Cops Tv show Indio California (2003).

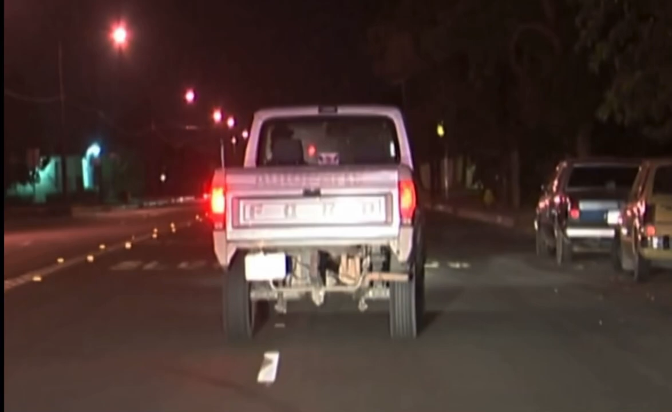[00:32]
I'm going to go ahead and stop it and see if it might be the truck.